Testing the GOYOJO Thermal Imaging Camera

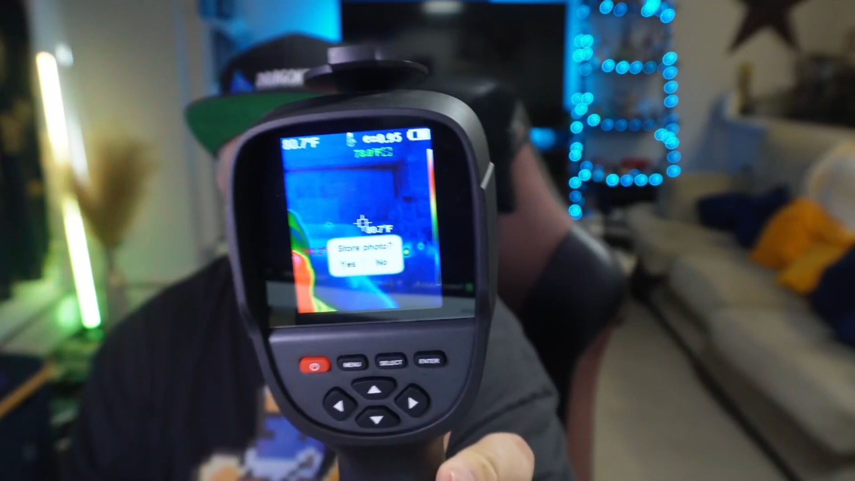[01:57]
This button, if I click that button once, it's going to allow you to take a picture. And if I just click no, of course, it's going to not store it.
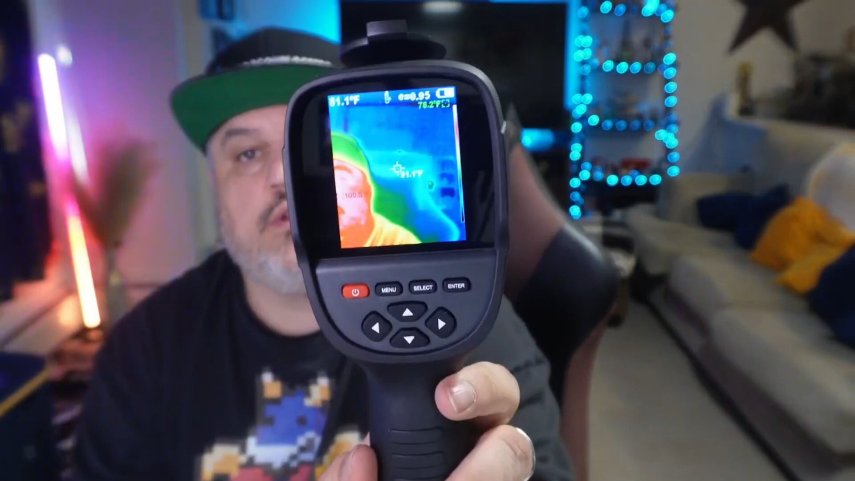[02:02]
Now, if I hold it down, it's going to ask me if I want to record a video. And you can record a video. Now, the cool part about this is this is going to be good for, like, power testing your PCs or electronics.